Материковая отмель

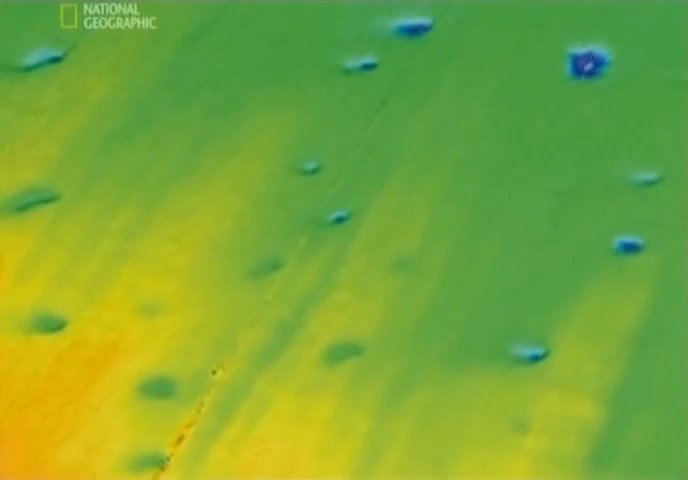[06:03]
Они обнаружили странные явления — гигантские кратеры, которые, как считается,
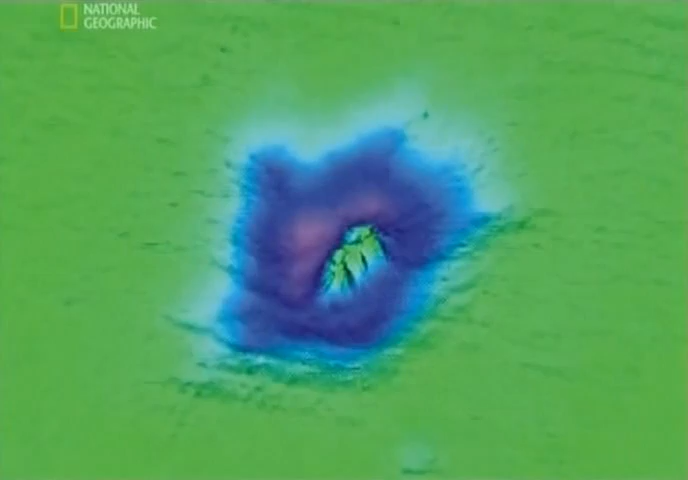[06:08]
возникли в результате резких выбросов газа из-под земли.